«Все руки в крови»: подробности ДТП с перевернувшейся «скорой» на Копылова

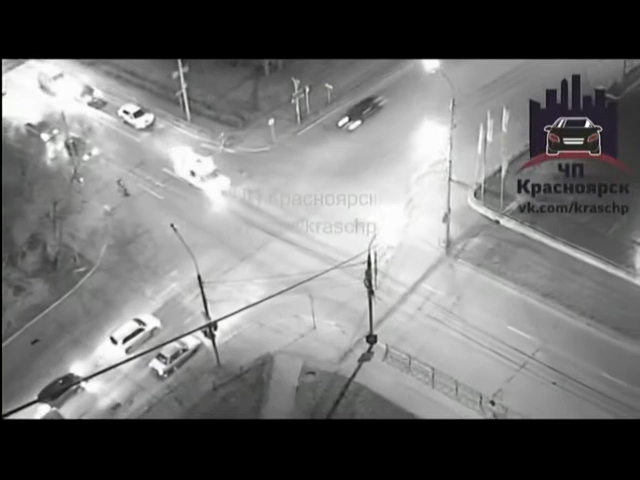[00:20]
Машина скорой помощи с включёнными сиренами проезжает на красный свет. Водитель Фольксвагена двигается на большой скорости и не успевает вовремя отреагировать. Спецавтомобиль получает удар вбок, опрокидывается и катится по асфальту. Свидетелями этого происшествия минувшим вечером стали десятки горожан.